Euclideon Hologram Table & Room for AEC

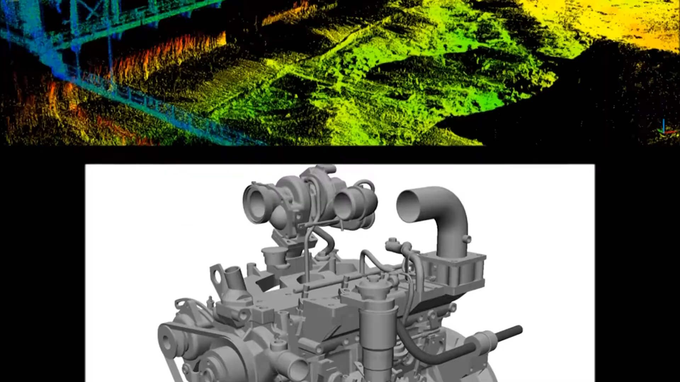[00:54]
You can plug in a hard drive to the USB port and you can import polygon models
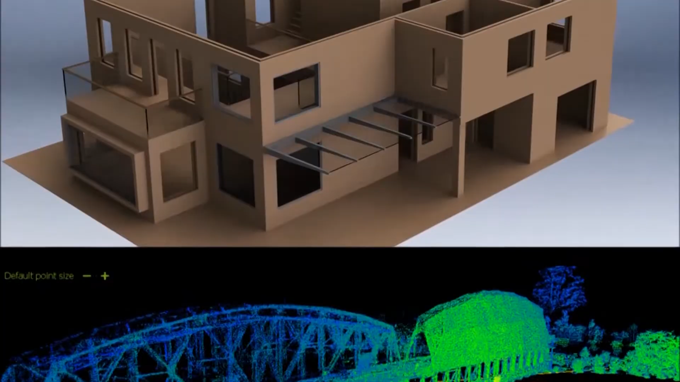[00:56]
models or even converted CAD models and then you can use them on the table directly for presentations or to do work.